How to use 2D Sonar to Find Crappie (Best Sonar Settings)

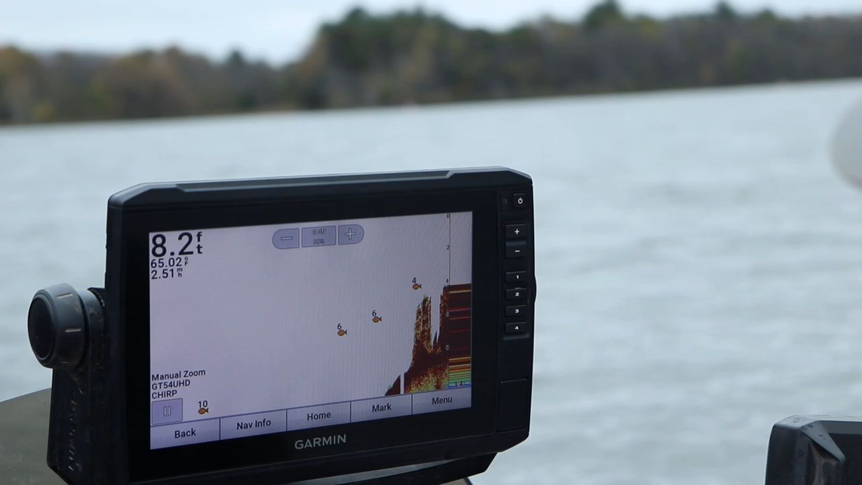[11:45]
On screen: depth 8.2 ft, water 65.02°F, speed 2.51 mph
Also, it looks like it's breaking for some reason.
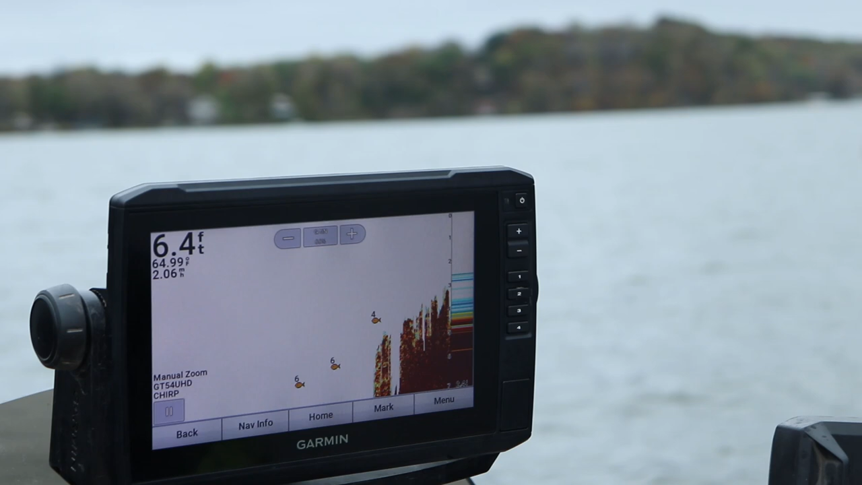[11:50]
On screen: depth 6.4 ft
And as it's trying to interpret the image, oh, I got into shallow water there.
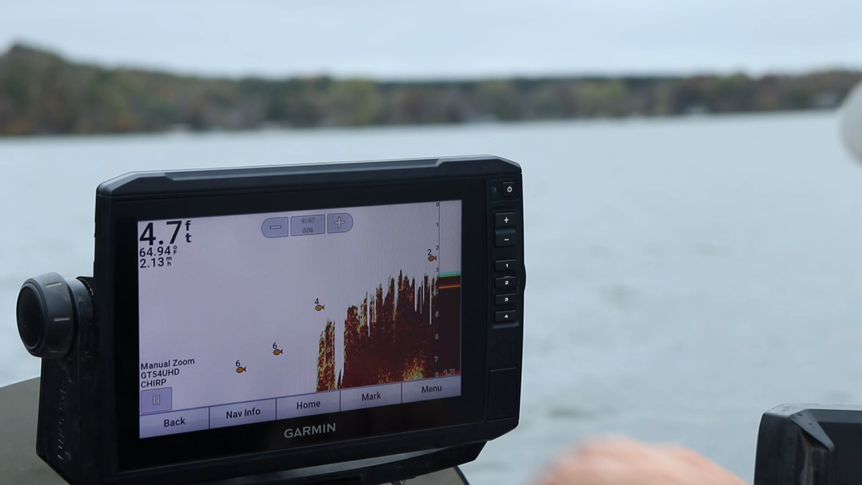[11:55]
On screen: depth 4.7 ft
As it's trying to interpret the image, you can see there's breaks in my sonar there. So I'm going to shut this off. And I'll leave that on, off.
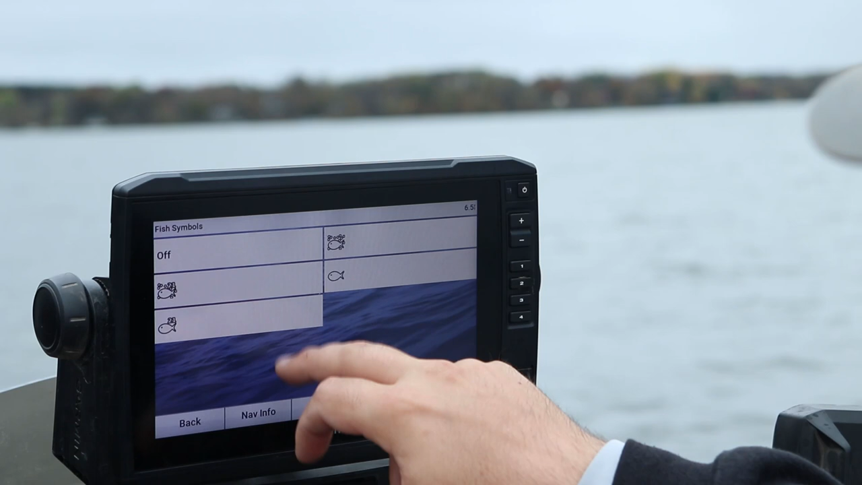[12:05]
I'm going to show you, it shouldn't be breaking.
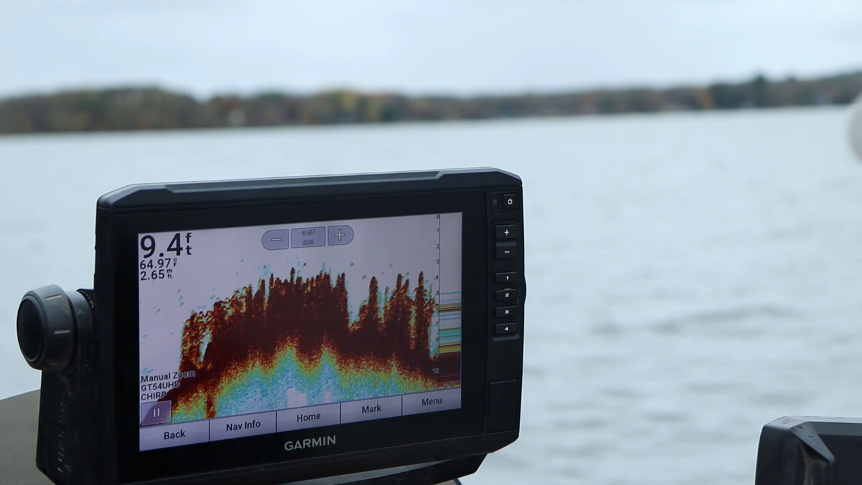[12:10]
On screen: depth 9.4 ft
See how the images are now clear? It's forcing, like this is a school of bait fish right on the edge of the weeds here.
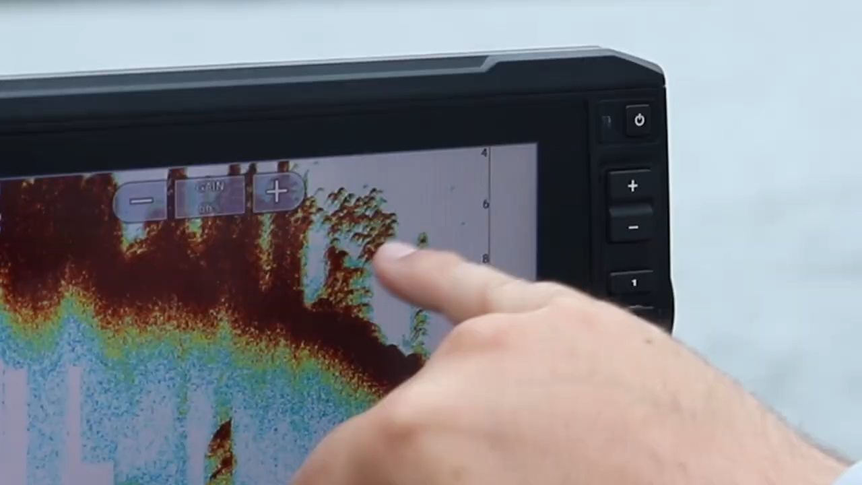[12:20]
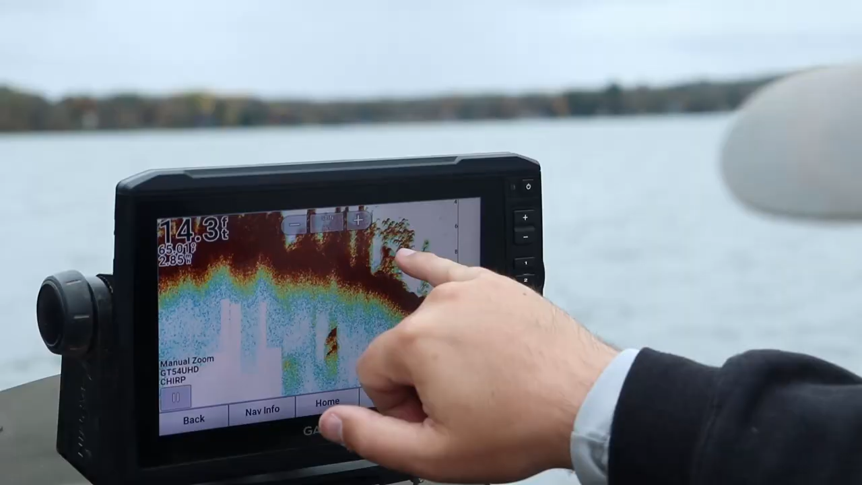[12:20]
On screen: depth 14.3 ft
And normally it would probably show you an image of one or two of those fish IDs right there. But it wouldn't show you all these little bait fish. So you're forcing your unit to interpret everything for you, which honestly I'm not really a fan of.
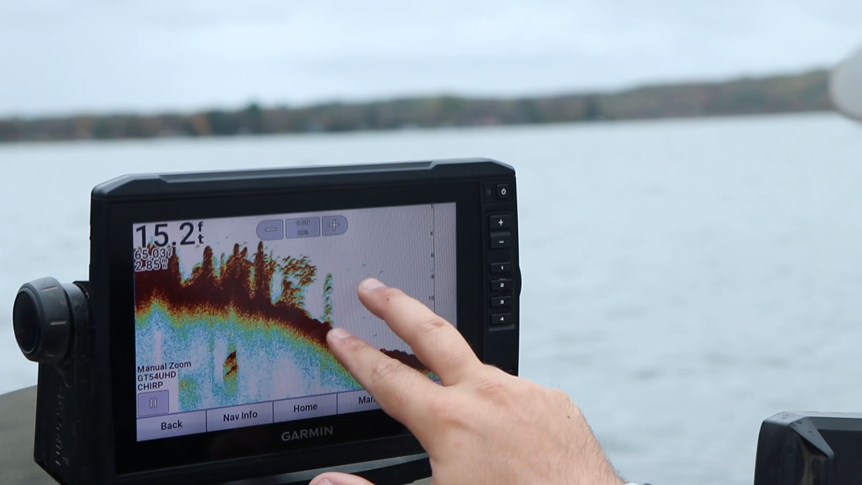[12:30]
On screen: depth 15.2 ft
You should really get used to seeing your 2D sonar as it is. So if you, I guess if you want to use it, you can. I personally wouldn't recommend it. Get used to seeing 2D sonar as it's meant to be. And what this does is your transducers in the top right of the screen here, it's sending the pings down.
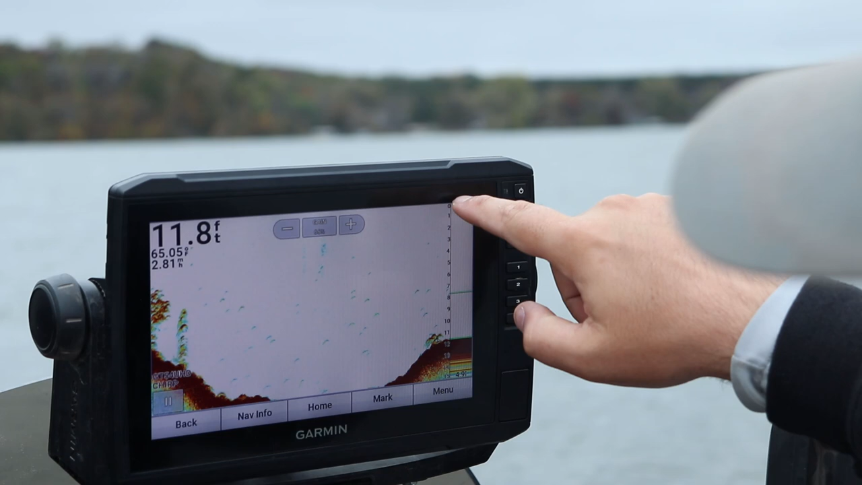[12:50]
On screen: depth 11.8 ft
And when it hits a fish, if this is the fish, here's the head of the fish, here's the tail. It's going to send these pings down and it's going to go back to your transducer.
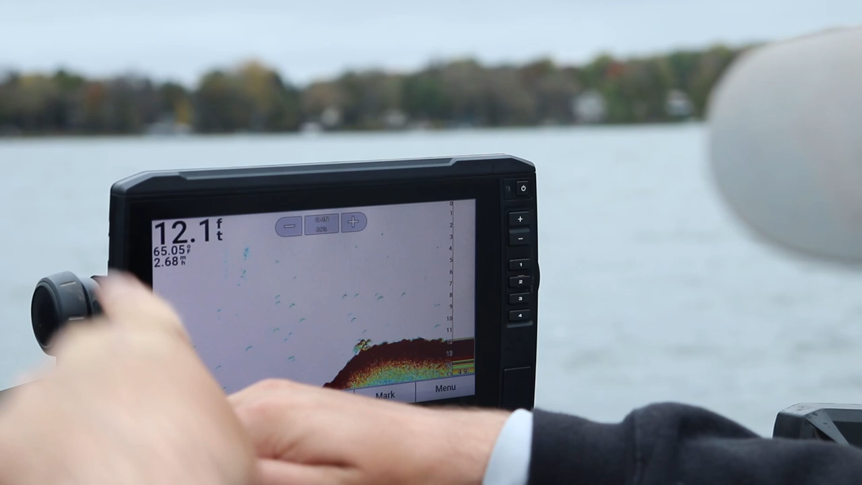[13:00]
On screen: depth 12.1 ft
And as we go over the top of the fish, it pings over the fish and creates these arcs.
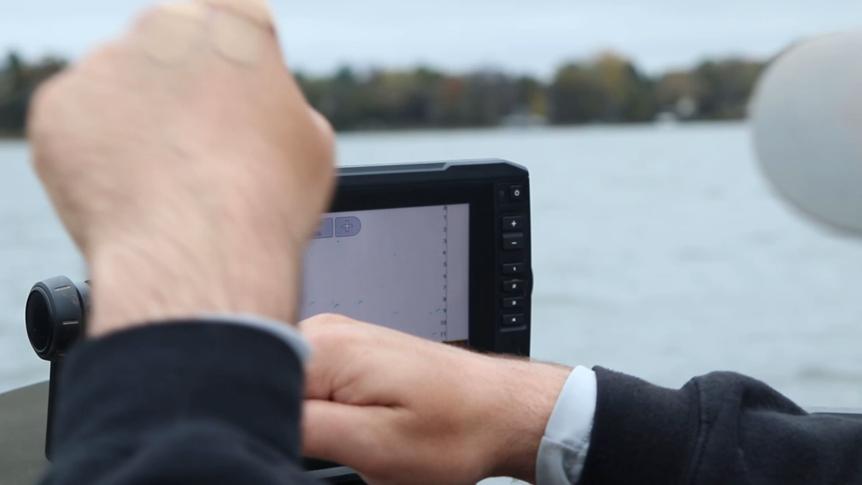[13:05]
Now if I'm sitting still, what happens is that transducer sends the ping.
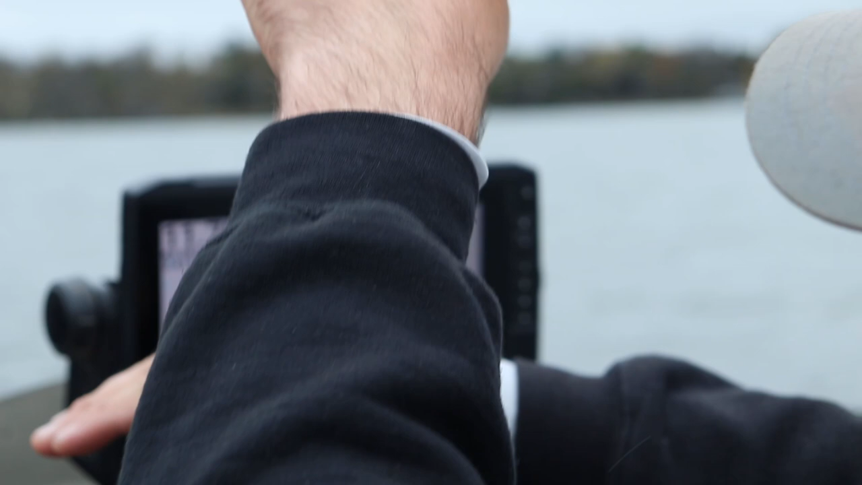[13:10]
Let's say it hits the head of the fish and then the dorsal fin.
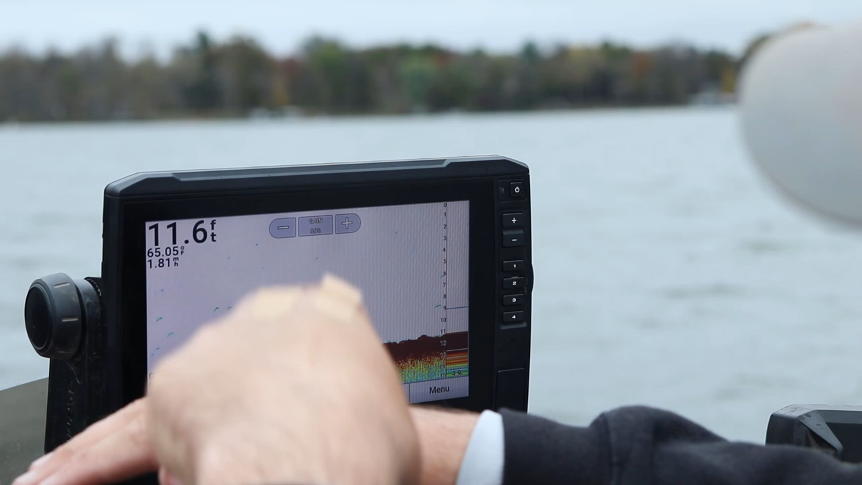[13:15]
On screen: depth 11.6 ft, water 65.05°F
But we're not moving anymore, so it just keeps hitting the dorsal fin. So these lines become elongated.
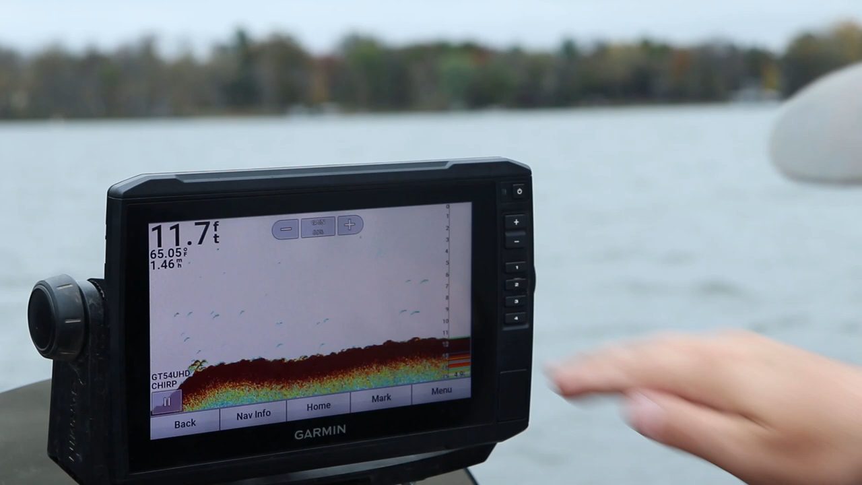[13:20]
On screen: depth 11.7 ft, water 65.05°F
If we can get over some fish, I can kind of show you. I might have to go to, yeah, go to my waypoints here. All right, we're going to drift over some brush piles, I think, right here. I hope. Get you a good image of what this, there it is. Yep. So let's throw it in reverse. I'm going to show you something here. All right. I threw it in reverse because I want to sit right over the top of this brush pile.